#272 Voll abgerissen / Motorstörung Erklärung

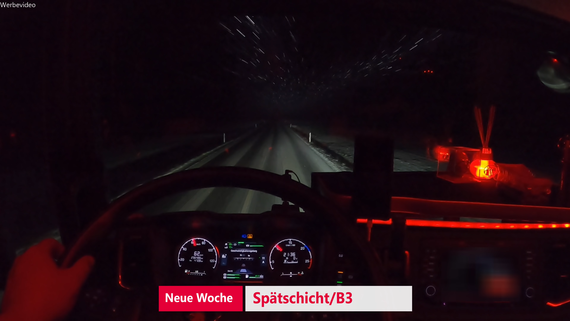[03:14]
Ich bin kurz vor Marmor. Soll ich den mal umdrehen oder was? Du weißt ja nicht, weil du sollst den mal am A5 festlegen. Falk hat zu mir gesagt, wohl ich bin ganz, dann schaffst du es noch. Also, zur Notwehr in Berlin bleiben, ich werde mit Sicherheit Wein oder so bestimmt drauf haben. Können wir uns dann brennen, sagst du.
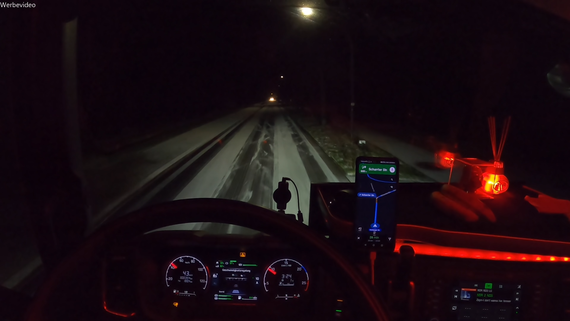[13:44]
Weil die Autobahn A7 ist zwischen Soltau und Üsbingen. So wie ich mitbekommen habe. In beiden Richtungen voll gesperrt. Ja. Aber leider ist hier die Umgehungsstraße. Oder die Umleitungsstraße. Wie ihr seht. Nicht gestreut. Gar nichts. Ich bin jetzt nicht die letzte Ausfahrt runtergefahren.
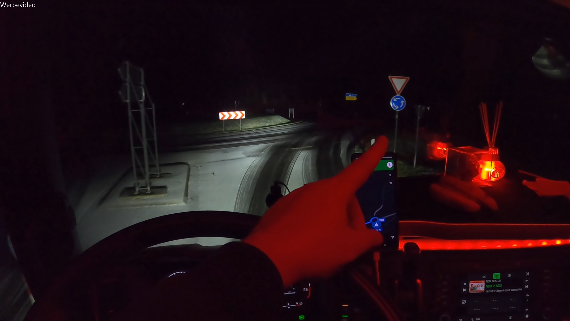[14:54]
Normalerweise würden wir jetzt von da kommen. Das hier ist jetzt wieder mal ein normaler Stammweg zum Kunden. Zum Kunden habe ich es jetzt noch 29 Kilometer. Über Land.
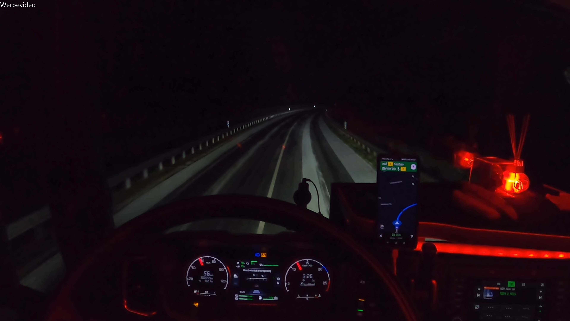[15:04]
Ich hoffe mal die Straße wird hier ein bisschen besser. Ach ja. Aber ich bin immer noch pünktlich in der Zeit.
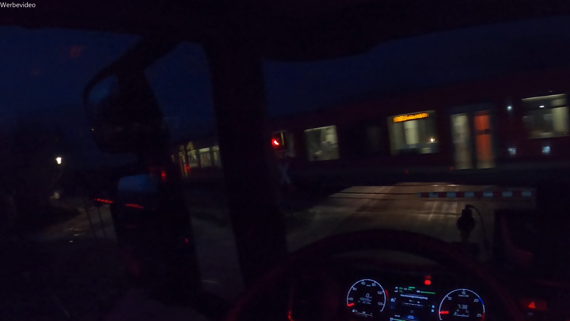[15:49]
Können wir Gang rein machen. Was Falko? Dann kommen wir hier auch weg. Ich bin übrigens gerade auf dem Weg von Timmendorf nach Glechendorf. Ja. Da kommt er. Ja.